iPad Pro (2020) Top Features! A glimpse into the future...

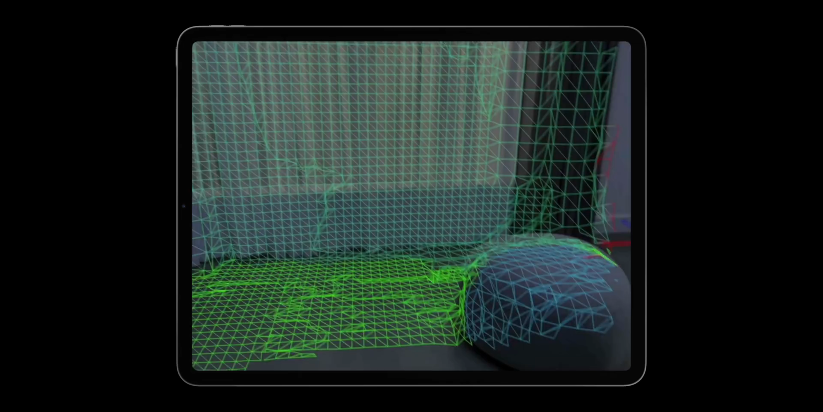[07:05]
So the LiDAR scanner allows for quick detection, quick onboarding with scene geometry that lets you create a topological map of your space with labels identifying things like floors, walls, ceiling, windows, seats, and more.
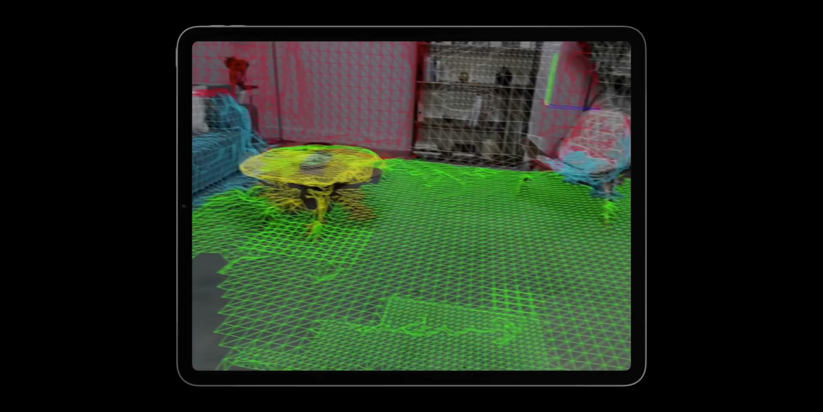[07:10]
Other iOS devices rely solely on relatively inaccurate cameras to learn about your environment.